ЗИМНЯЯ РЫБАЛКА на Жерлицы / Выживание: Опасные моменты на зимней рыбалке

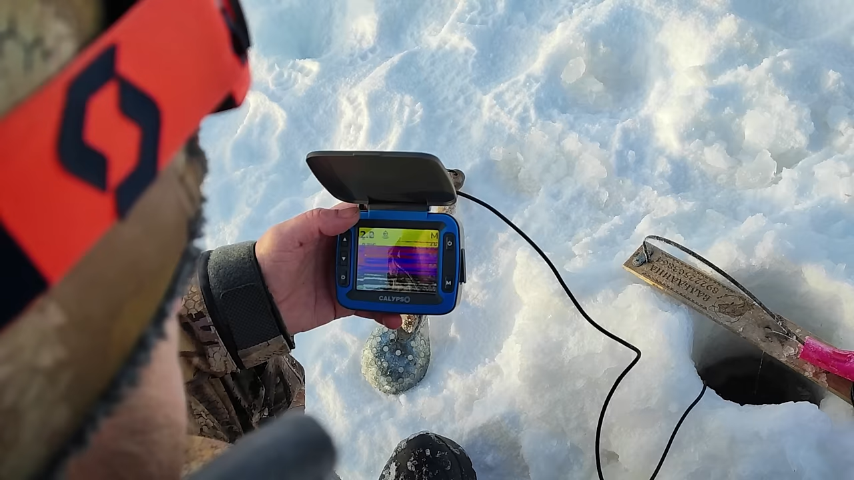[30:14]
И сейчас посмотрим. В общем, рядом будем бурить тоже. Да, давай тут бурить. Тут рыба есть. Вон, смотри, сколько окунков я вижу. А, ну, так давай тогда на мормышку. Да, тут на мормышку надо. Здесь мы сейчас наловим окуней. Здесь точно она есть. Угу. Ладно, да. Давай за дело. Так, здесь тоже размотано.